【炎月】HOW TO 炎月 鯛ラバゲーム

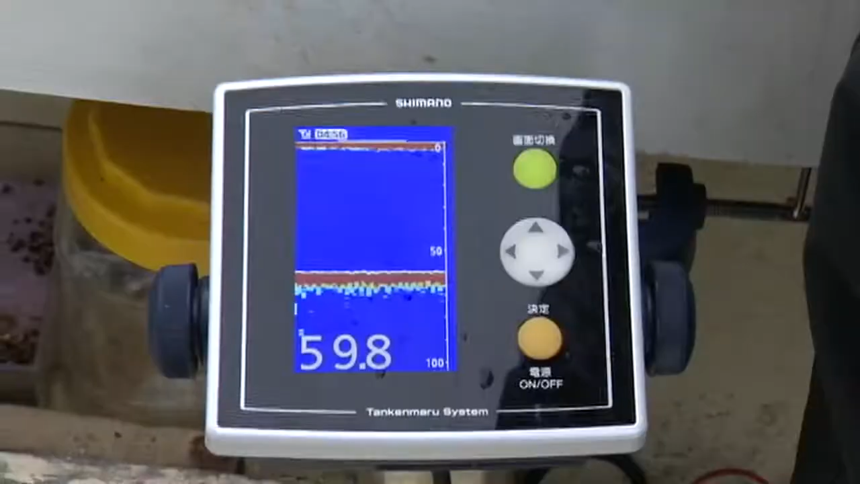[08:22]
それをこの業群探知機の画像を見ながらこの辺に反応出てるかという今全く反応ないですわ
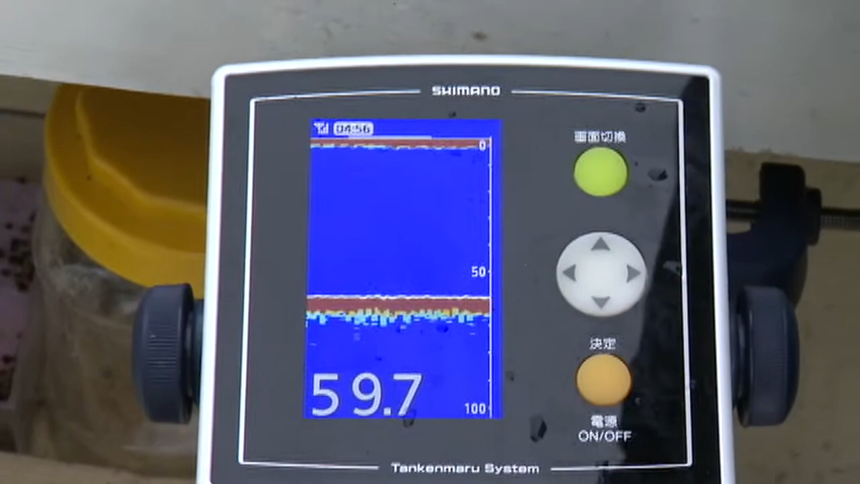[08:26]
期待に反しこの日のマダイの活性は低い
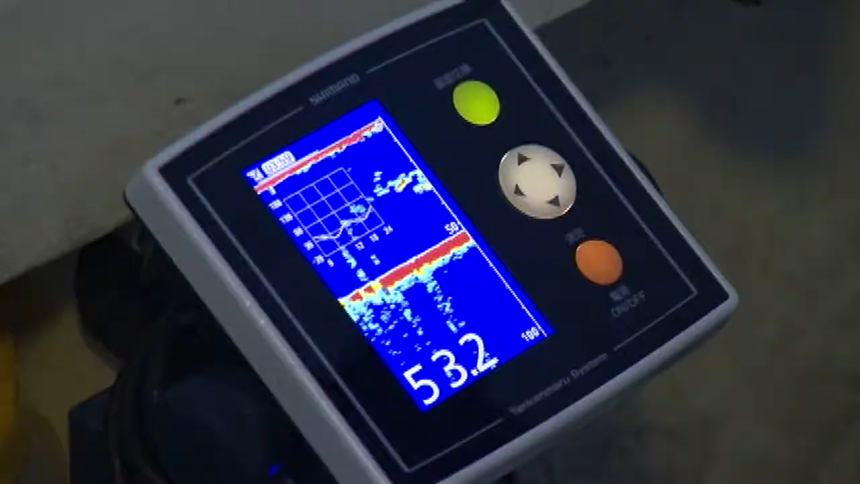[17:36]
よーし昨日にはなかったような反応がちょっとねいい反応が今出てましたもんね
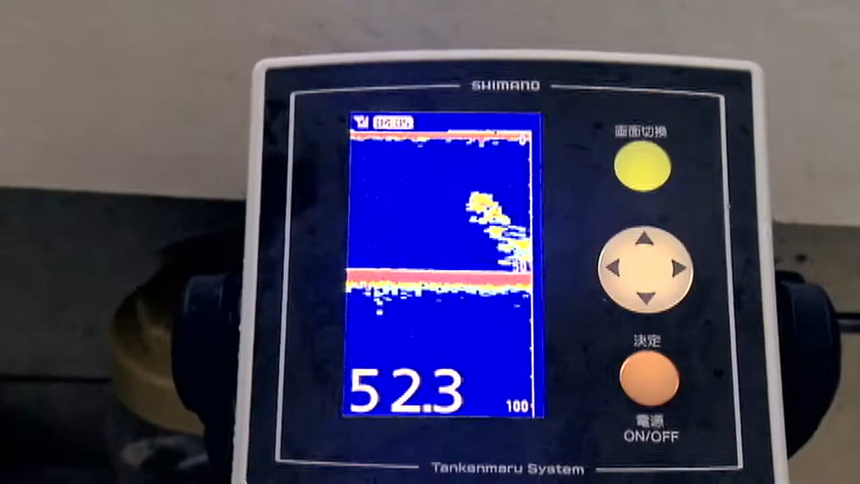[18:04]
いい反応だねはい今度はこんな反応が全くなかったですもんねよし、あー触った